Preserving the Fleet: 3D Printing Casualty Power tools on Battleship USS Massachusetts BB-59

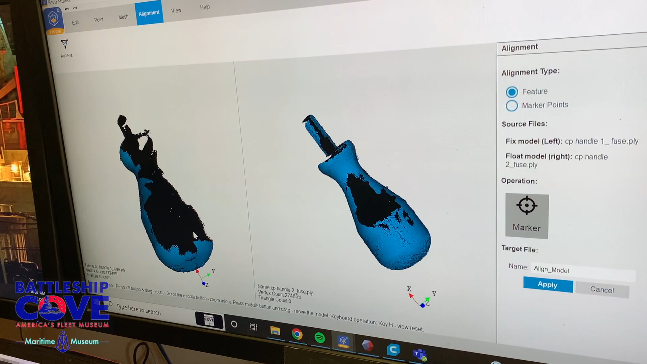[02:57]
So the scanner has trouble seeing differences because it's a symmetrical object. So in this window is where we basically counter for that we put little dots on
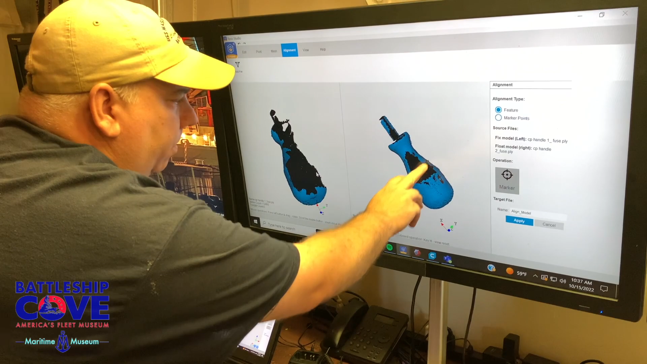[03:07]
the object and through the software it'll take both halves and once
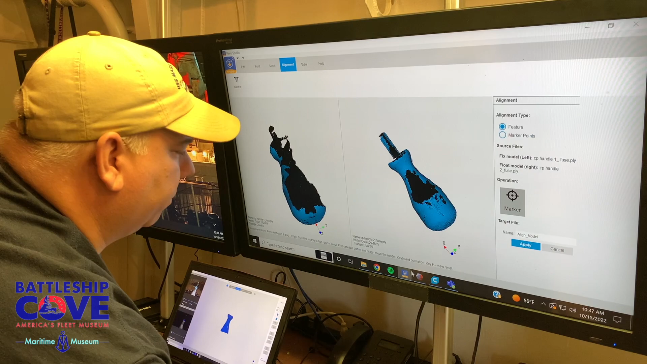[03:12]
you tell it how to mark it you get one object. So now the software basically took both halves and made this but if you look at it it's incredibly rough.
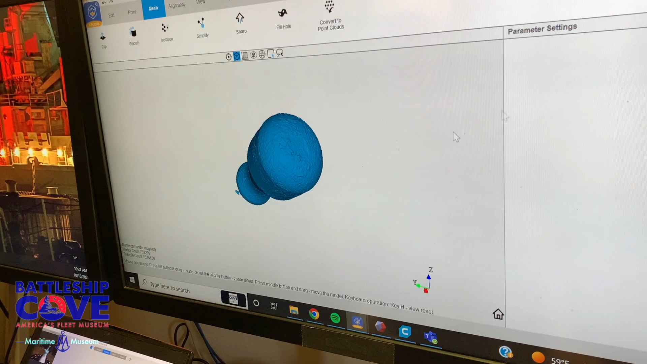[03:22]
The surface is full of pits and it has it
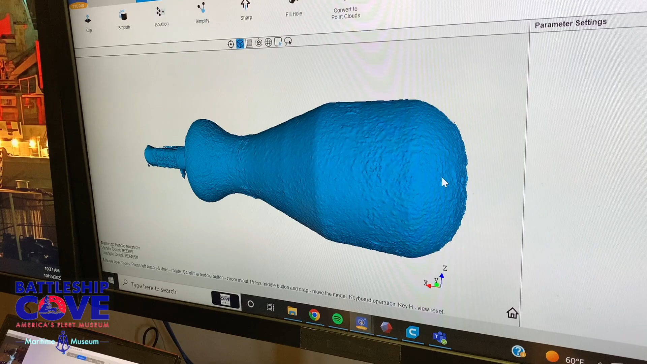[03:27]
doesn't look like the original where you have a nice smooth surface so we have to clean that up.
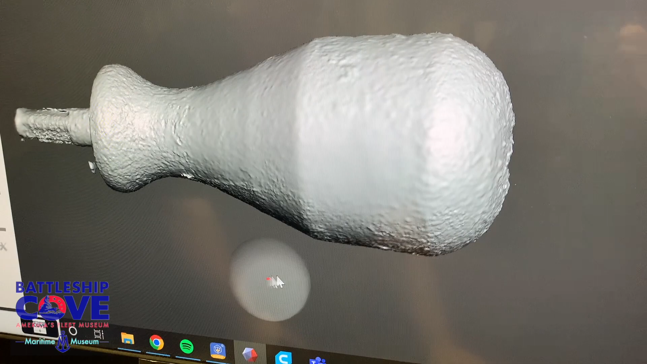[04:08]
So if I zoom in on that now you can see where I started was nice and rough and where I was just doing it now is a polished surface.